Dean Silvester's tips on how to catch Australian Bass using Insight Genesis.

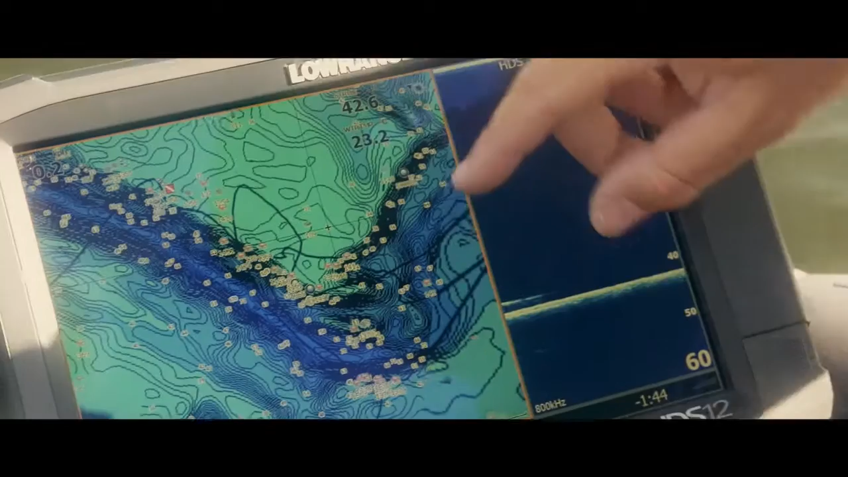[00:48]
we jumped between points and continually caught fish.
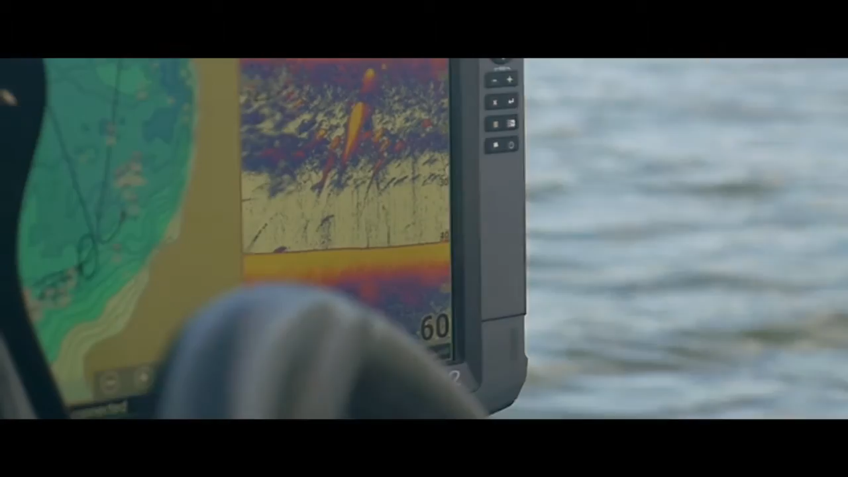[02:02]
I'm using the Inside Genesis contour maps to locate key points to start and then use my sounder from then to sound around those ledges and drop offs. You always find the fish somehow reflect back to the riverbed,
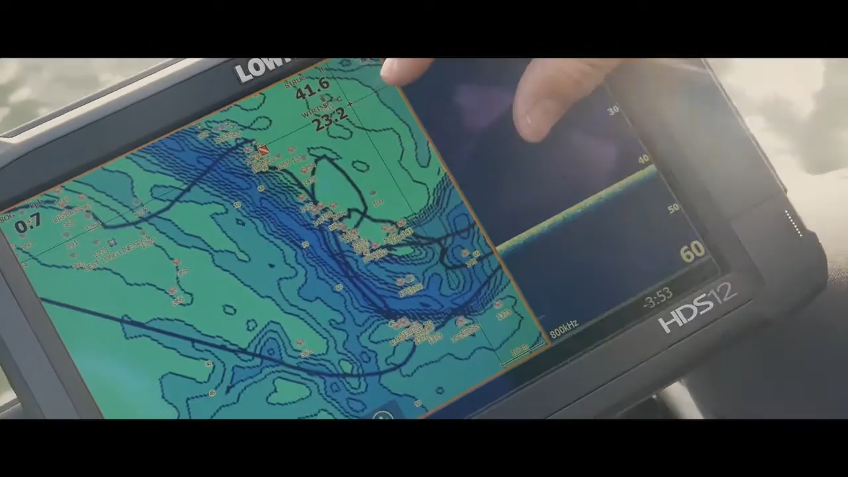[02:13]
so whether they use that as a way of travelling or whether that's because where the bait seems to travel.
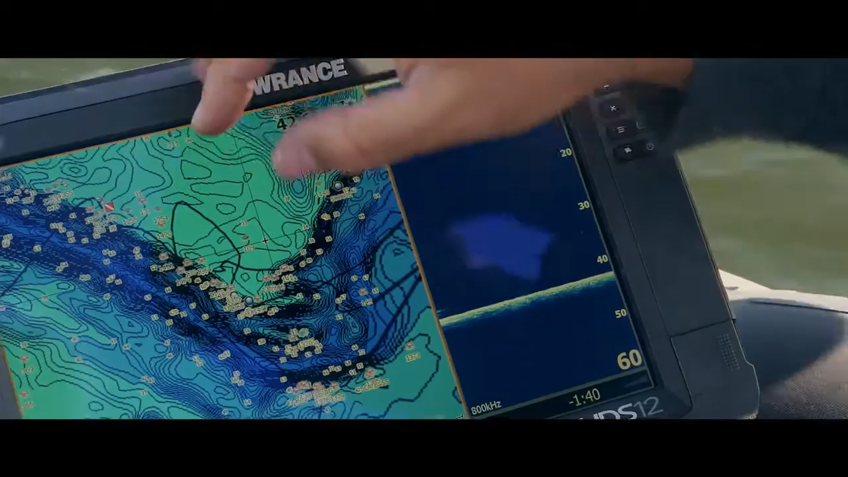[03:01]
But now with Inside Genesis I don't need to do half as much looking.